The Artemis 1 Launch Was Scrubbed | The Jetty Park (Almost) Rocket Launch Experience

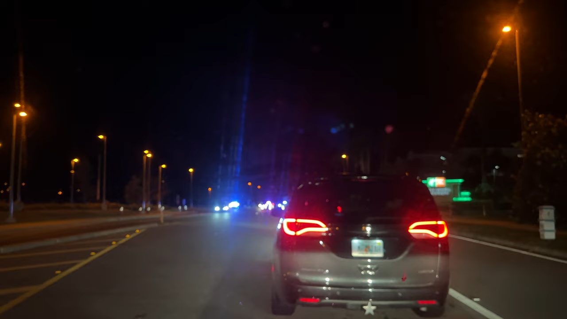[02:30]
And so they started letting cars in about 10 minutes to 5. Doing an excellent job at trying to keep everybody out that are trying to just drive right in and cut into everybody. Cops, workers here, and they've given the rocket a go so far. So 3.5 more hours to go. And we've made it. Jetty Park, beach and campground.